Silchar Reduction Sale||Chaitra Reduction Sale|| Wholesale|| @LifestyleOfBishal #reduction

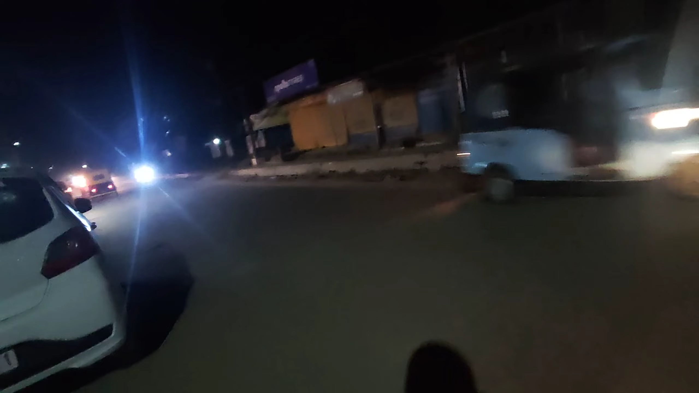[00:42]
विदाउट एक इंडिकेटर के कारा एक इंडिक बिना इंडिकेटर के जाना ठीक नहीं है